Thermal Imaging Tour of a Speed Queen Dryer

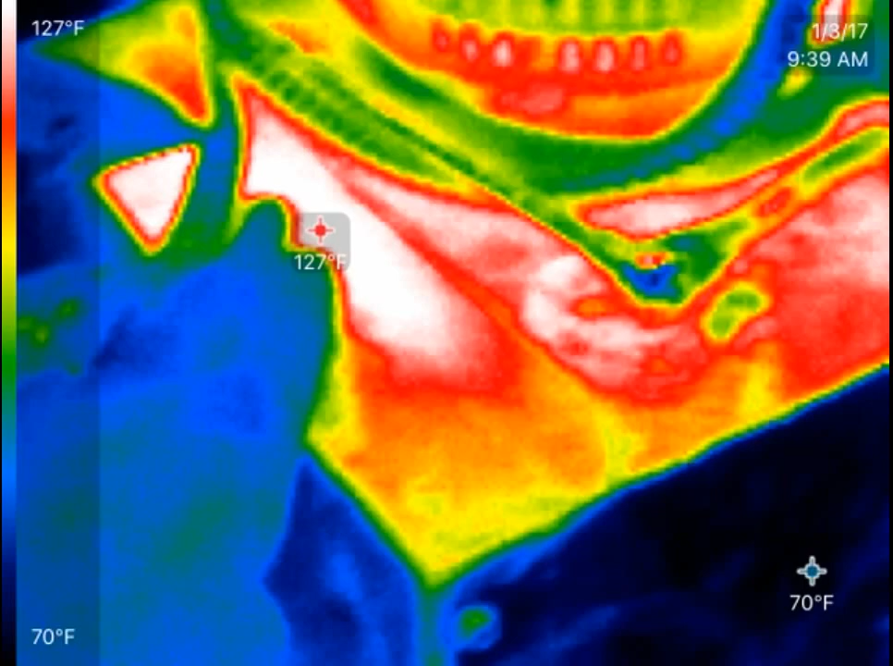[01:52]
On screen: scale top 127°F, scale bottom 70°F
So, right here, that's, you know, right on the other side of that is where the exhaust, the fan's going through.
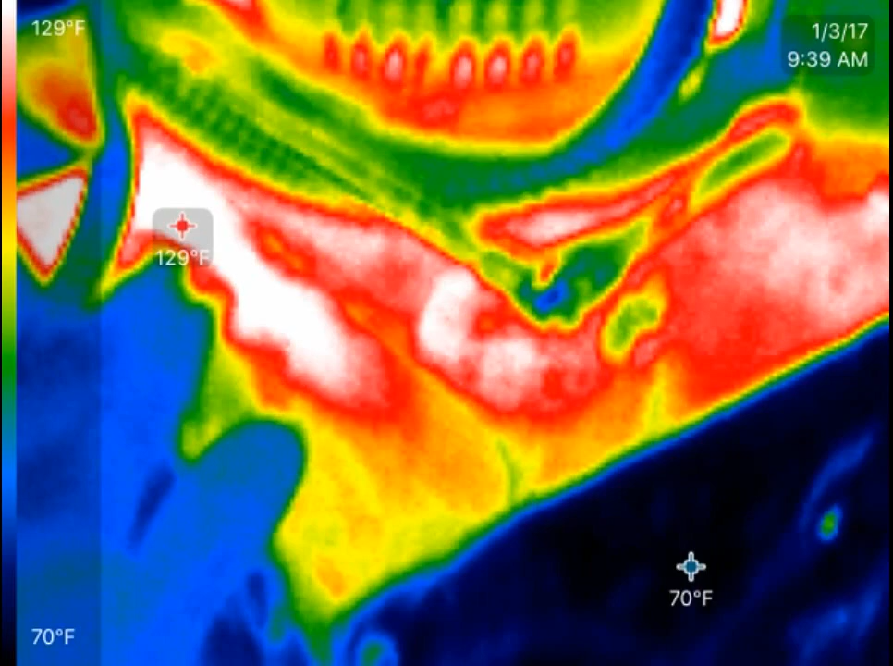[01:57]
On screen: scale top 129°F, scale bottom 70°F
And then as you get further to the corners, it just cools down.
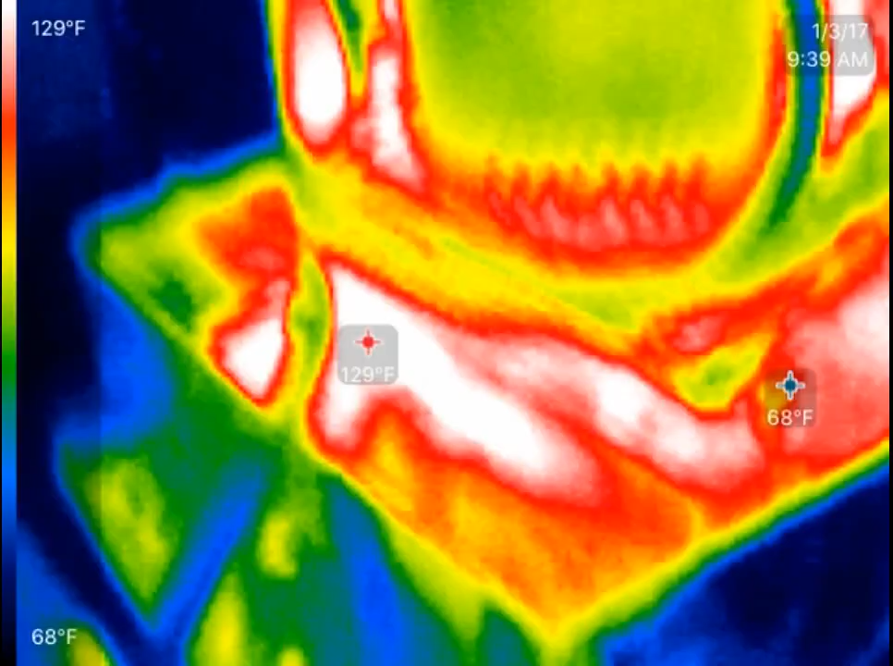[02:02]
On screen: scale top 129°F, scale bottom 68°F
Cool being a relative turn.
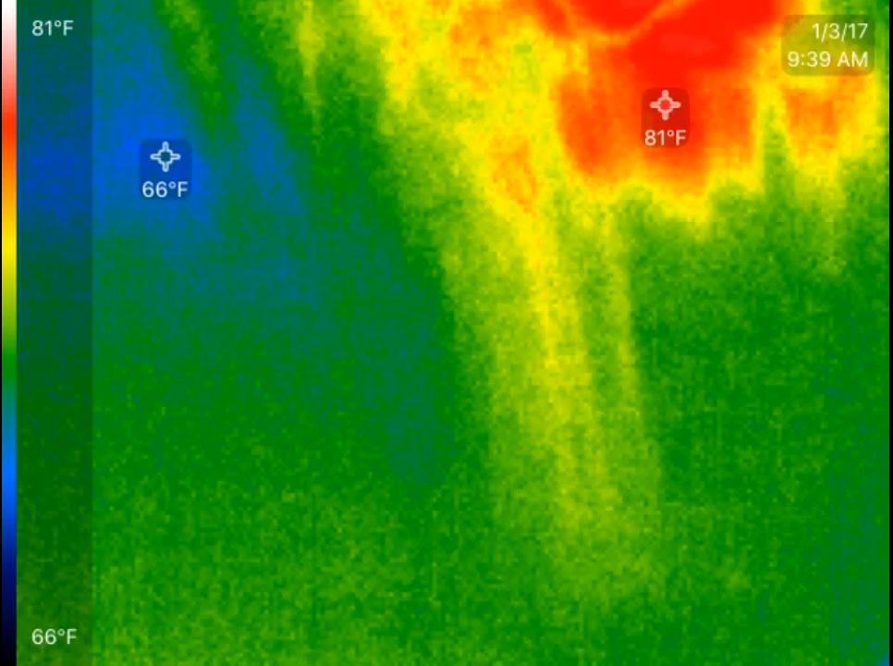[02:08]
On screen: scale top 81°F, scale bottom 66°F
And what you can see on here is the front of the dryer.
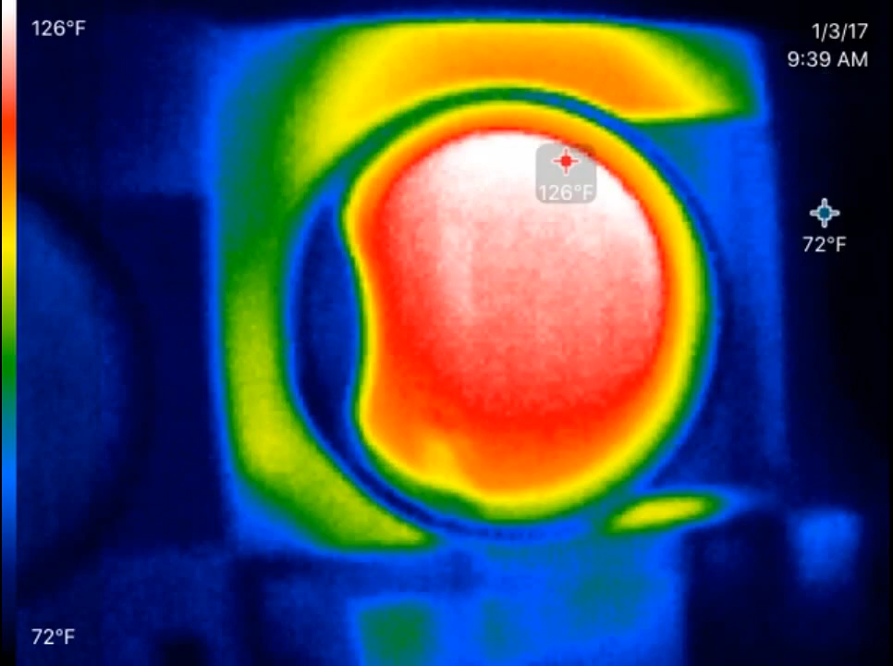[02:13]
On screen: scale top 126°F, scale bottom 72°F
You know, the temperature's coming through the window here quite a bit. And, you know, there's a little bit of heat loss there. And there's a bunch of heat loss up at the top.
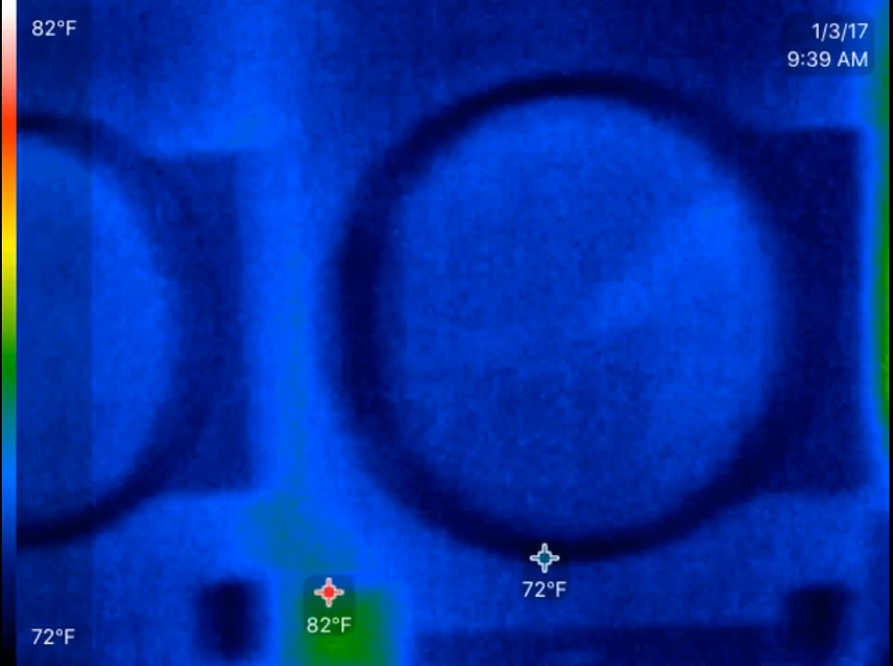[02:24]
On screen: max 82°F, min 72°F, scale top 82°F, scale bottom 72°F
So, to work our way down the dryers, you can just see different colors depending on what they're doing.
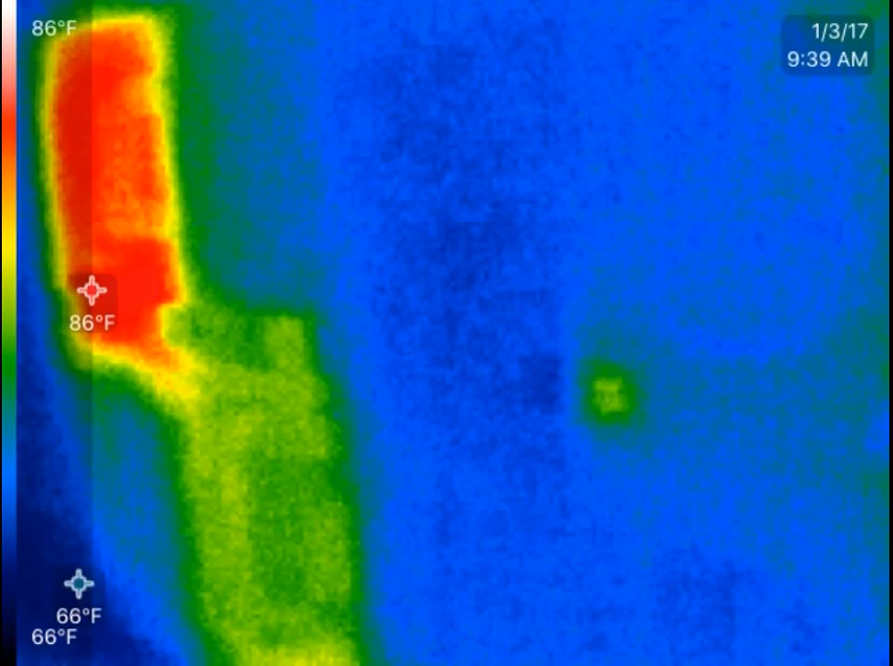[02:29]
On screen: scale top 86°F, scale bottom 66°F
Most of them head down here.
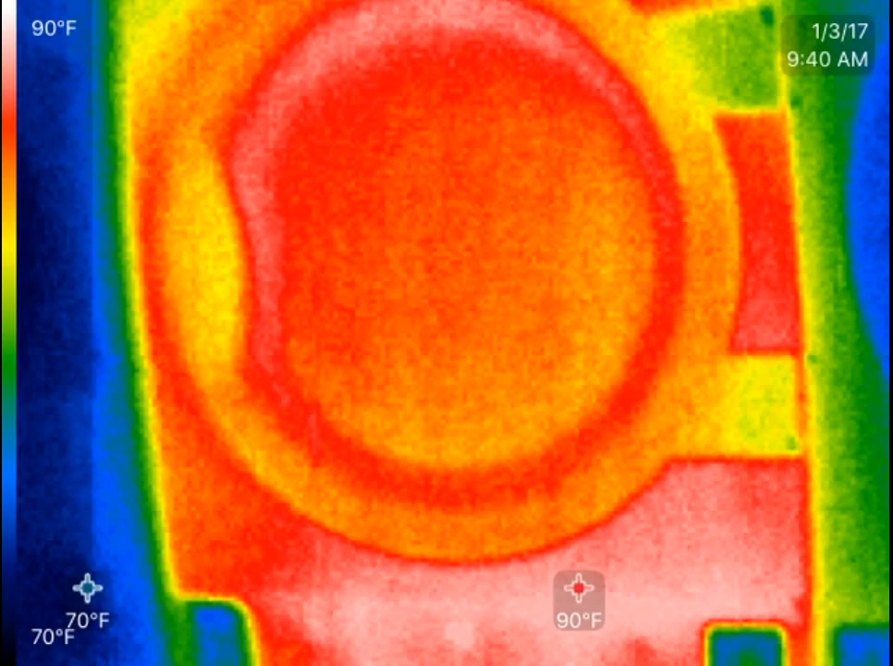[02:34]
On screen: scale top 90°F, scale bottom 70°F
See, this dryer was just recently used for a while. So, it's all still pretty warm.
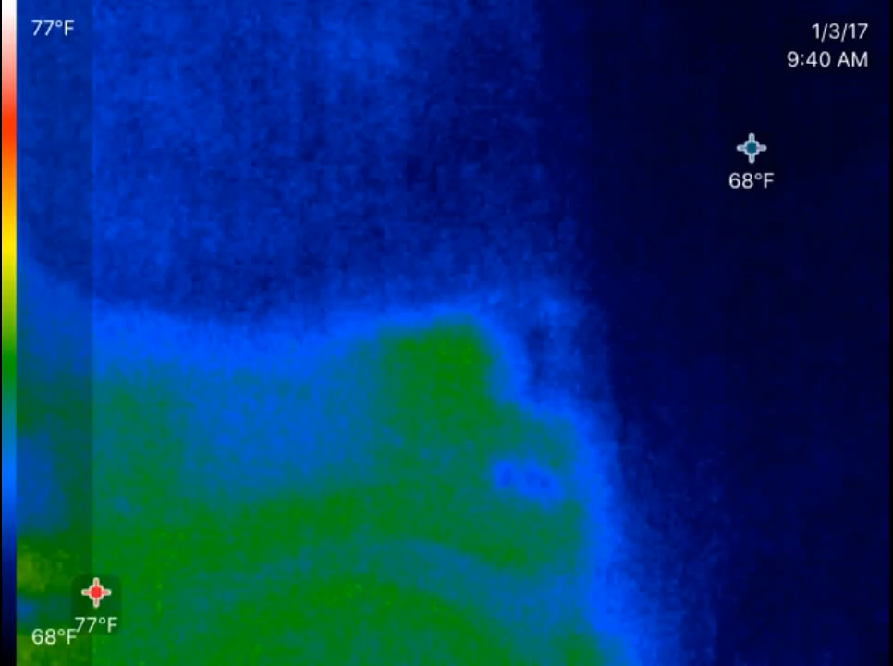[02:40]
On screen: scale top 77°F, scale bottom 68°F
And these other spots you see are, they're just the electrical panels. A little bit of heat transferring off of those.
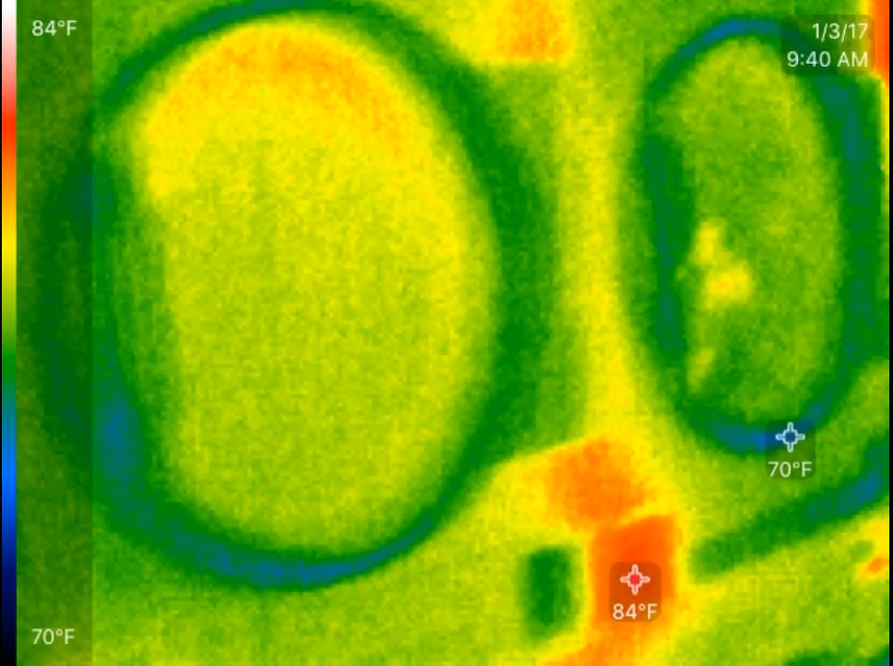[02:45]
On screen: scale top 84°F, scale bottom 70°F
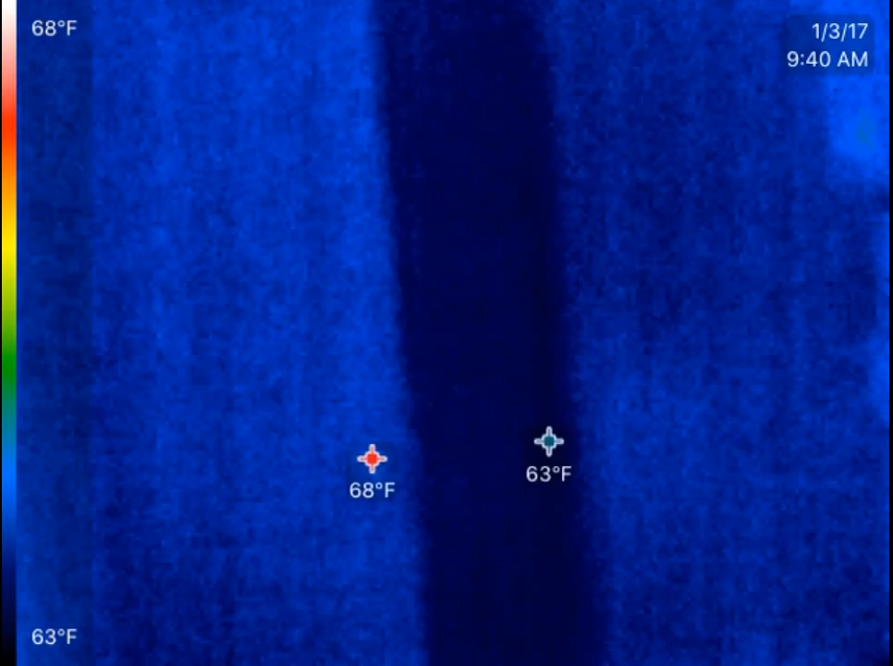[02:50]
On screen: scale top 68°F, scale bottom 63°F
We'll sneak back around in the back here again. So, that's what I wanted to show you. It's kind of a little freaky view.
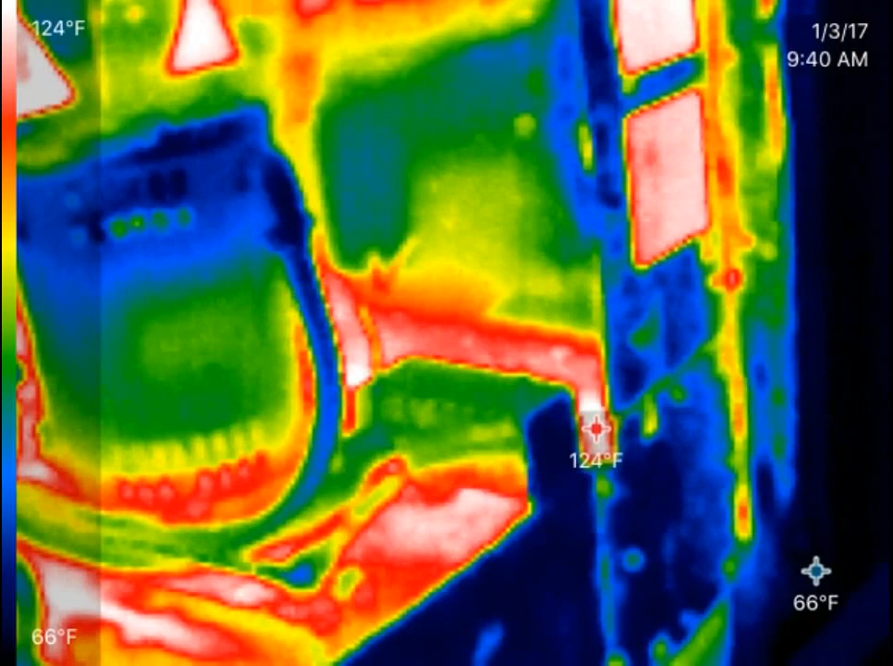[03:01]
On screen: scale top 124°F, scale bottom 66°F
But, it's sort of interesting. It just gives you an idea of how much heat really transfers out of these. Thank you. There we go. There we go. I wanna go. And have we go. I want to go.